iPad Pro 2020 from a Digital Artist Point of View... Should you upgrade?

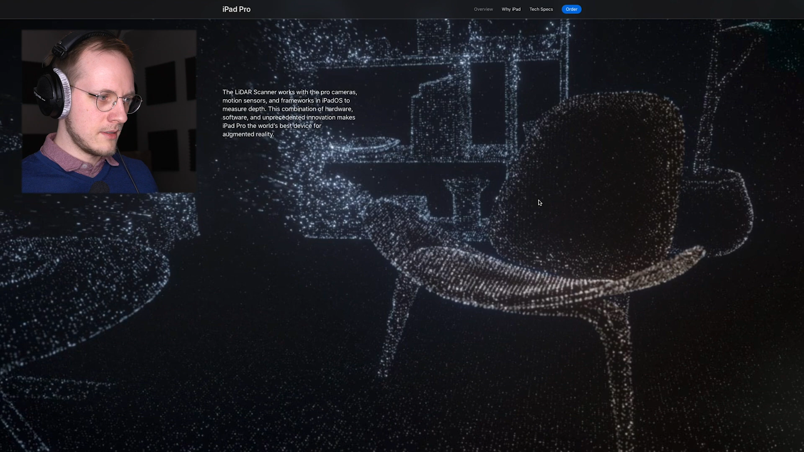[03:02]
so here we see sort of the marketing material for the lidar